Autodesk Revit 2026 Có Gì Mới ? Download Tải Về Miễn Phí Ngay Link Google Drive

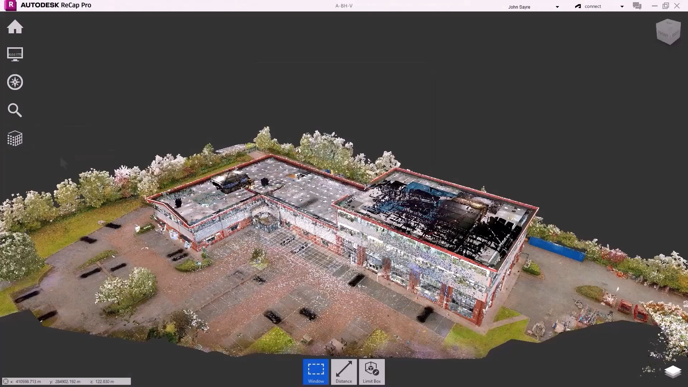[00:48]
The ReCap Mesh editor allows you to select
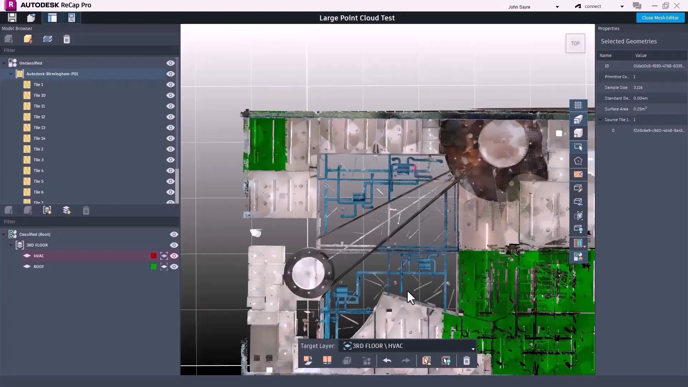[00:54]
mesh surfaces and classify them into custom sets of groups and layers.
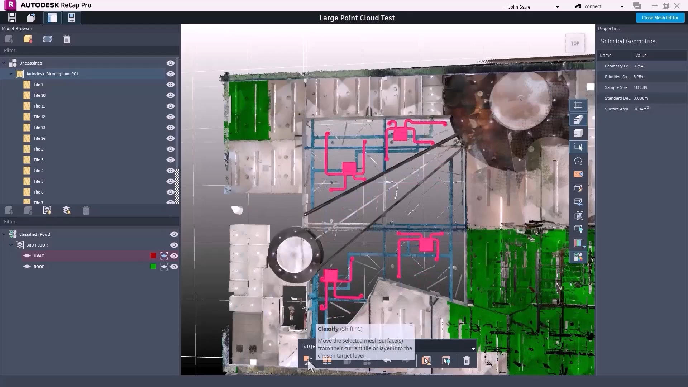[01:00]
This classification process organizes and refines mesh models before exporting them in various formats, including an optimized ReCap Mesh or Revit file.